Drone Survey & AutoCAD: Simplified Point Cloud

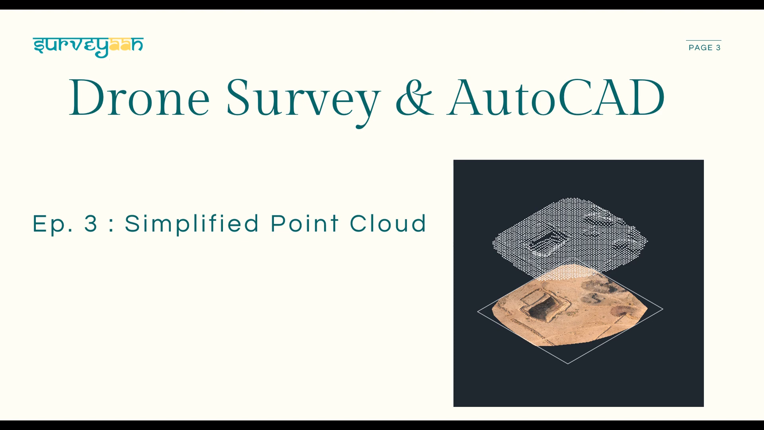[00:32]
it is a set of data points in space the points may represent a 3d shape or an object each and every point represent its x y and z coordinates since there are millions and trillions of points it is called as point cloud now the question arises what is the
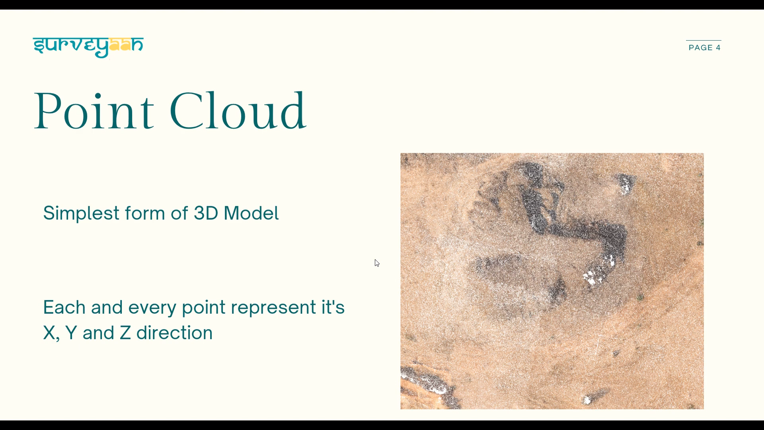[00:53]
advantage of using point cloud first thing we should understand is that they are the simplest form of 3d model and they can represent
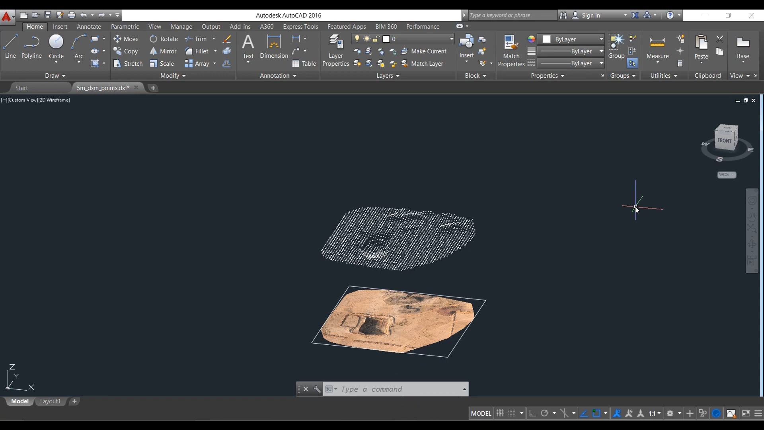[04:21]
Now you will see that there are comparatively lesser points and we
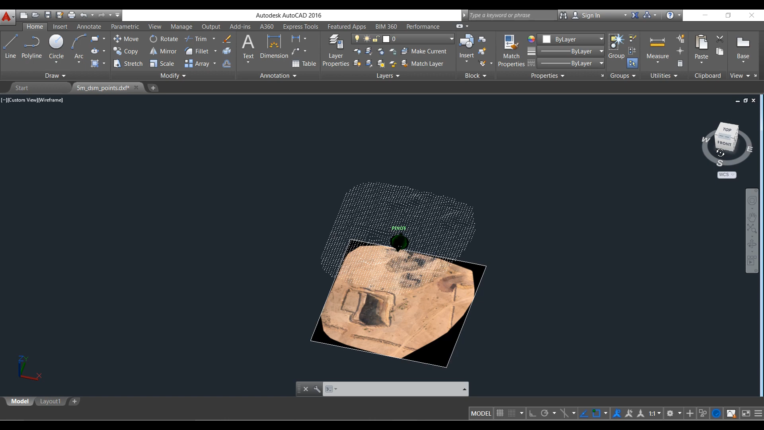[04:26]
can perform many operations on these less points.